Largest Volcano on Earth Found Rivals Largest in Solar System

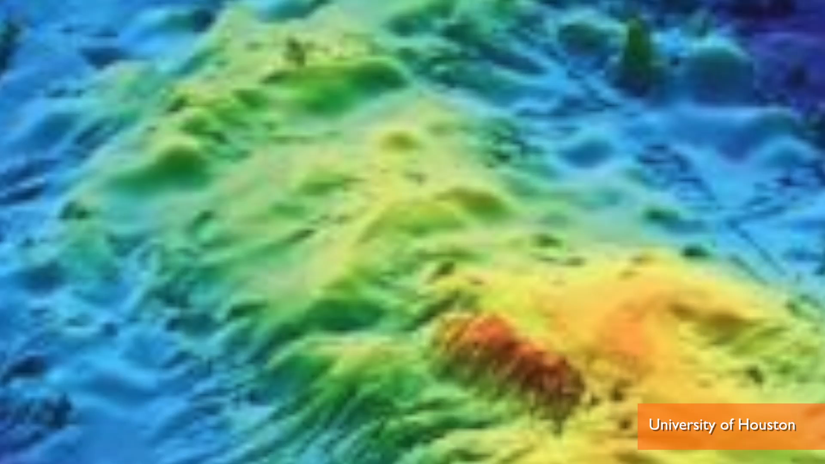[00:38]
Scientists say the 120,000 square mile Massif formed 145 million years ago and can put creating the Schatzky Mountain range on its resume.